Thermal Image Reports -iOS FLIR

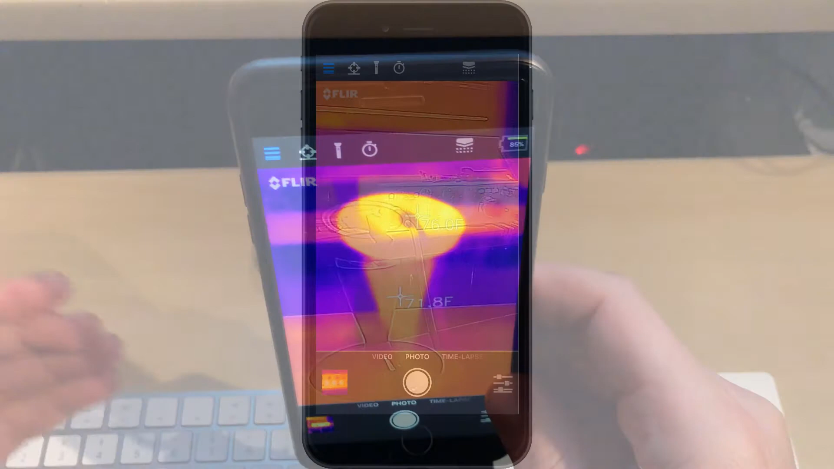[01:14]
So right now I'm looking at a sound card audio device with a couple of cables plugged into it. And then I have my iMac in front of it, and you can see my reflection to some degree. Okay, so let's do is imagine this is a PM. We're going to do is we're going to take a photo of the equipment that we're going to attach later to the actual PM in Maximo. And so first of all, I'm going to take a photo for perspective.
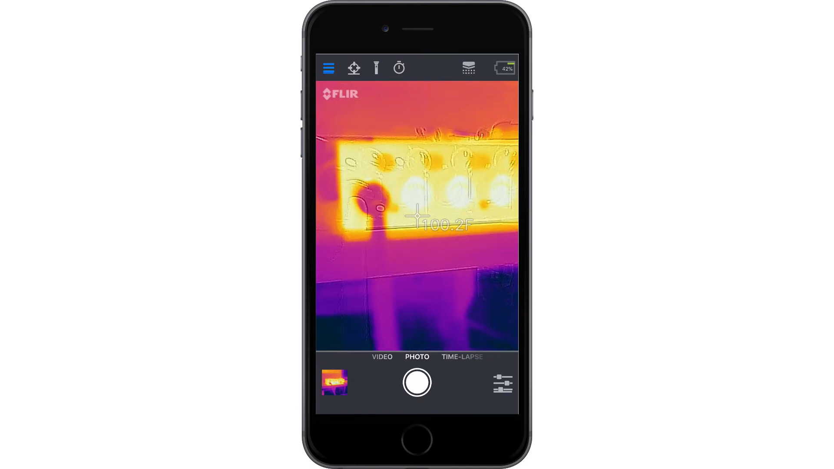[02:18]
But maybe the area of concern is the knobs themselves. So I'm going to do is take a picture by pushing the shutter circular button on the bottom here. Now I'm going to do is get closer. Of course, there's no safety concerns here, but you have to consider that when you're doing your PMs. So I'm looking here now at the dead center of this, and it looks like I'm getting a little hotter. I'm getting closer to 115 degrees. So I'm going to hold steady, and okay, so I got another photo.
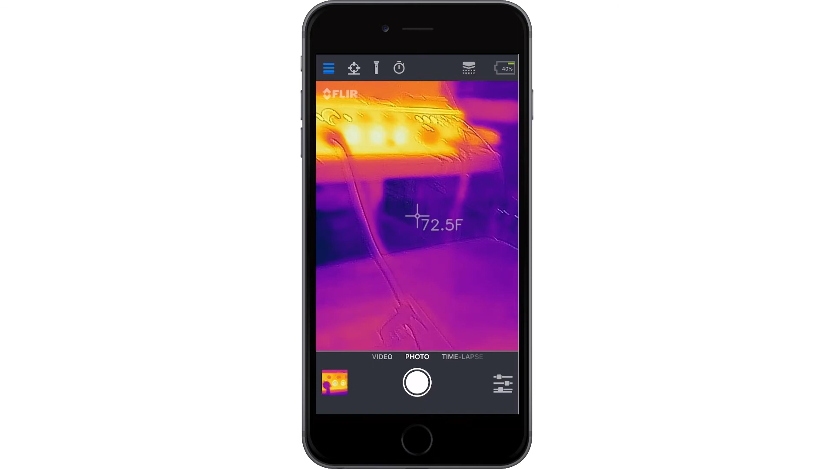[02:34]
On screen: spot 72.5°F
So at that point, I'm going to ask myself is, okay, I've got my thermal images, they look pretty good. The question is, is what about the actual equipment? Is this room dark right now? Because the thermal image doesn't care, but your reference photo might. And so I'm going to show you an example. I'm going to turn the light off in this room here. Notice I turned the light off, nothing happened to the actual piece of equipment. But now I'm going to take another photo.
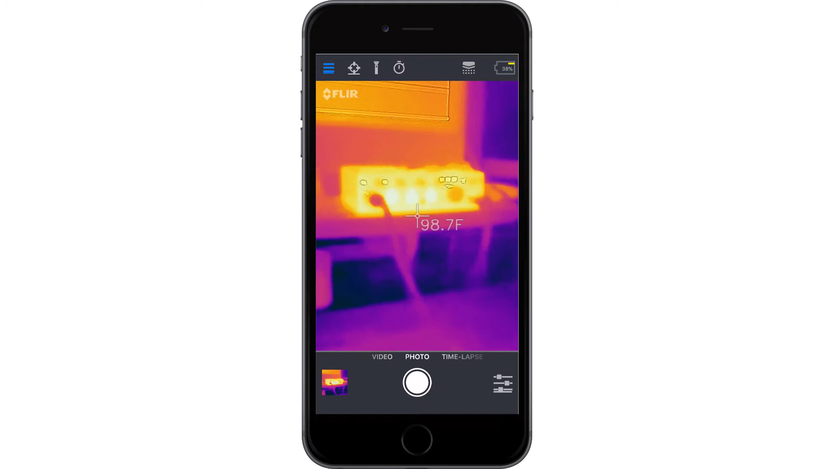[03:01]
On screen: spot 98.7°F
I'm going to turn the flashlight on, and now that I've done that, I'm going to take another photo.
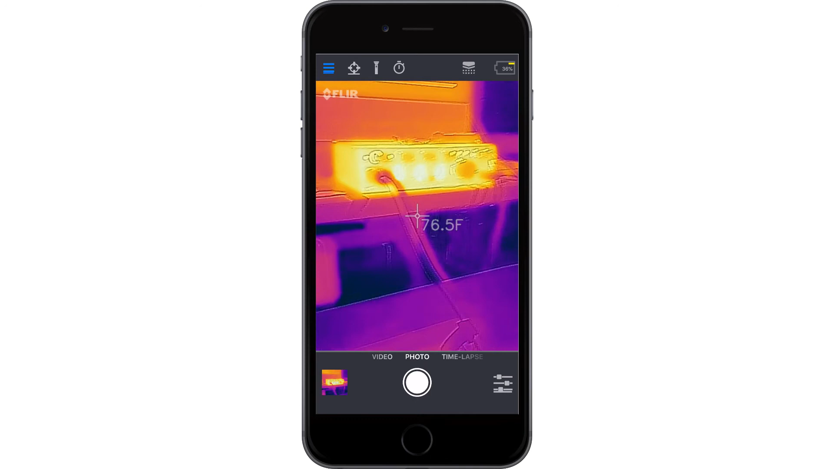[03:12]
On screen: spot 76.5°F
Okay, now that we've taken our photos, what we want to do is review these and then put them into our photo library of our actual camera.
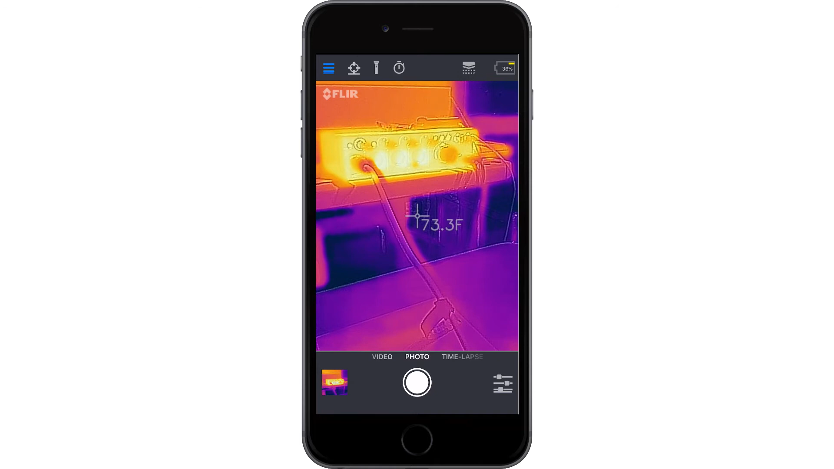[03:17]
So on the bottom left corner here, if I tap on that, I'm going to take this most recent photo and save image,
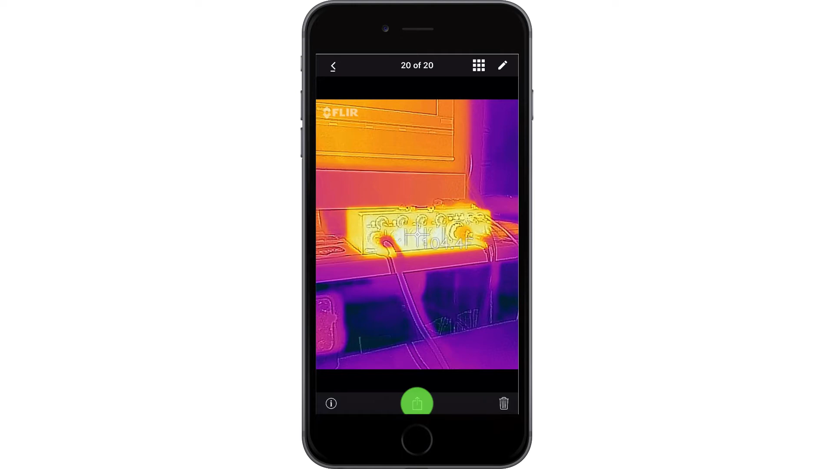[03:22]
I'm going to take this one here and save image.
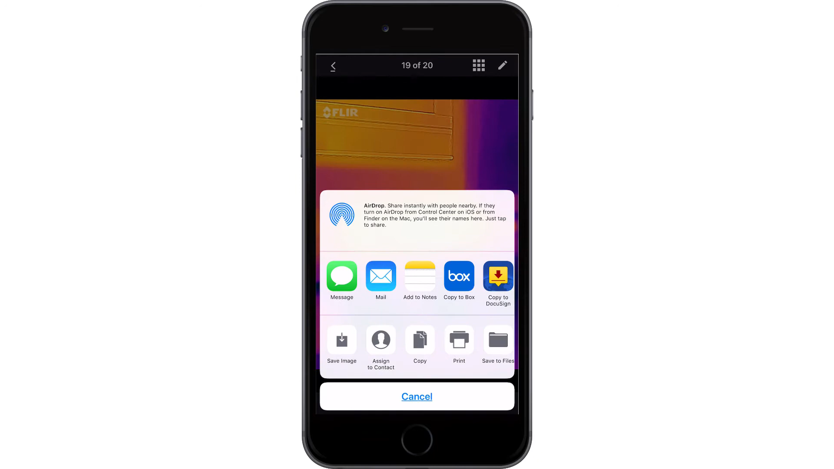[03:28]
This close up one we took, save image, the original one, save image.
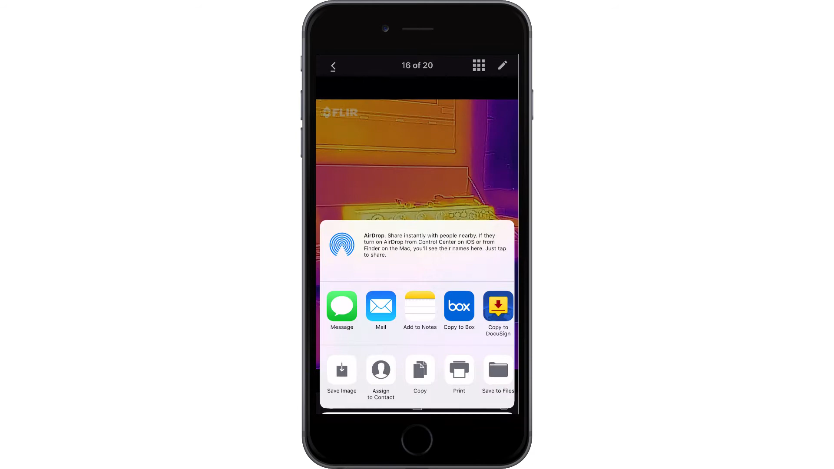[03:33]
Now that I've done that, I'm going to do is I'm going to go leave the app and click on FLIR tools.
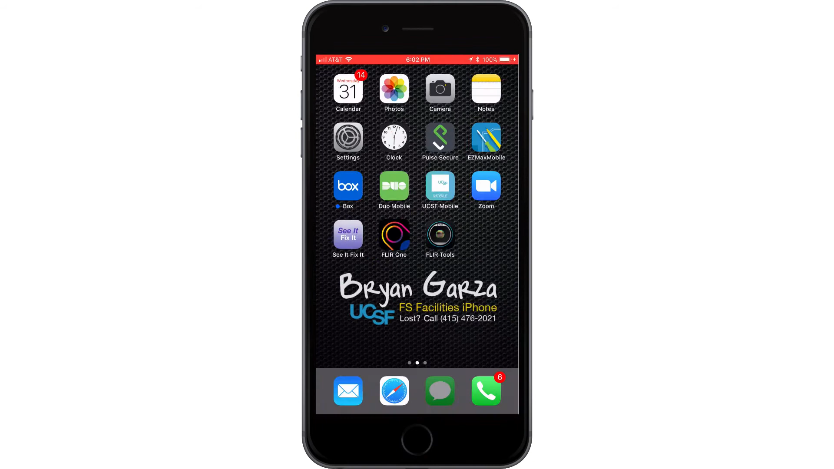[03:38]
Now I'm going to click on the click import button on the top left.
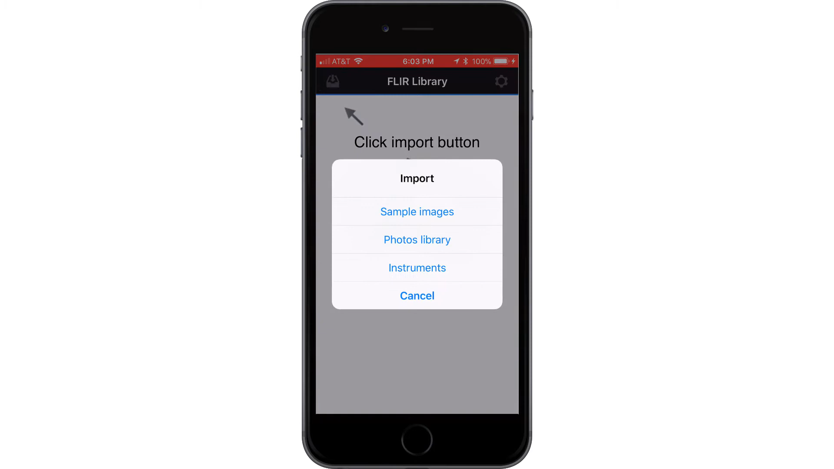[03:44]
Now I'm going to go to my photo library. And then I'm going to pick on camera roll, look at the most recent images here. Okay, so now let's select some photos. If I remember correctly, I think it's this one, this one, that one, that one, that one, and that one.
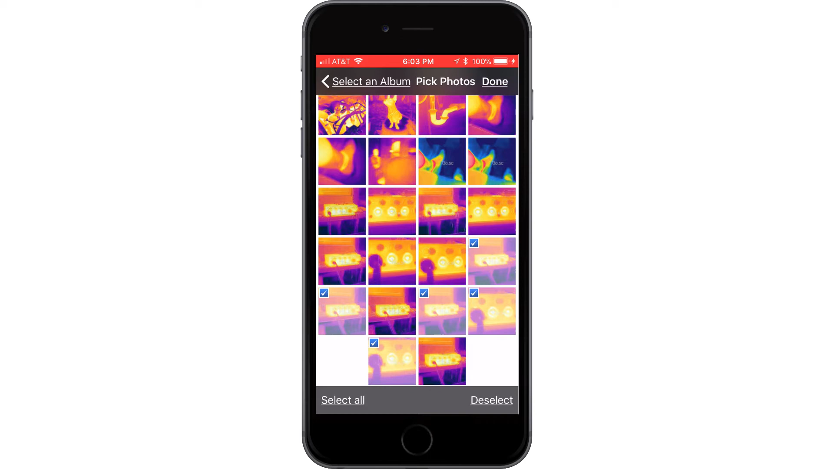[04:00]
I'm going to click on done.
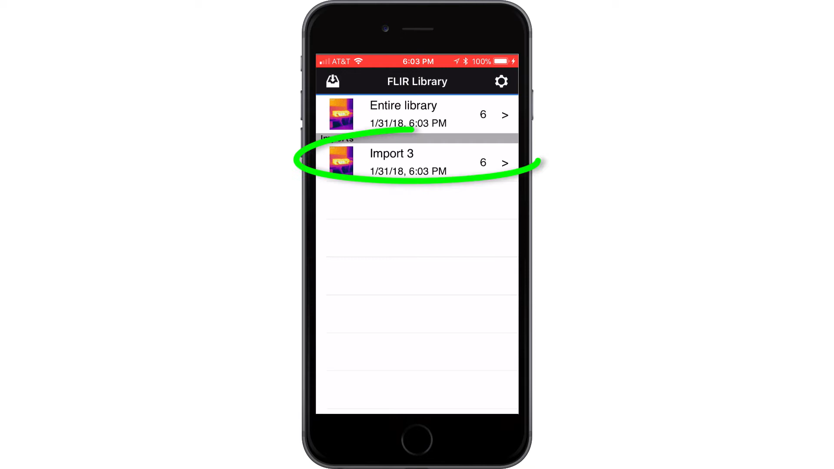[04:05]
Okay, so now under import three, I've got six images in there. And I'm going to select all of these to be part of my report.
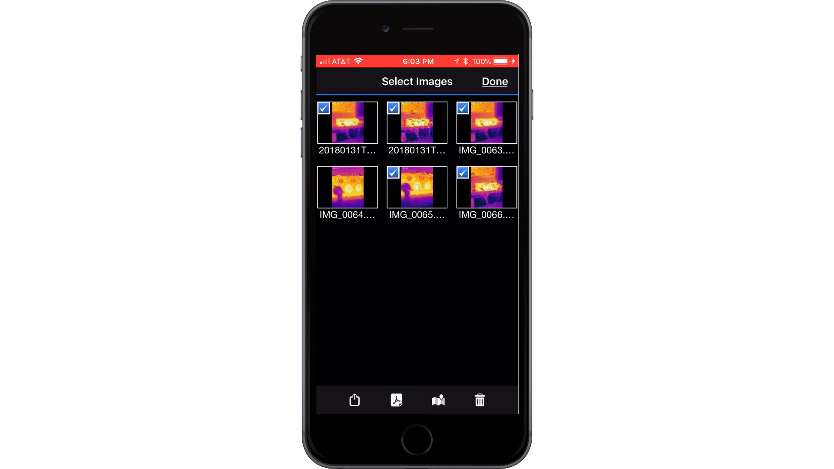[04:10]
So I'm going to click on the report bottom here and say create report.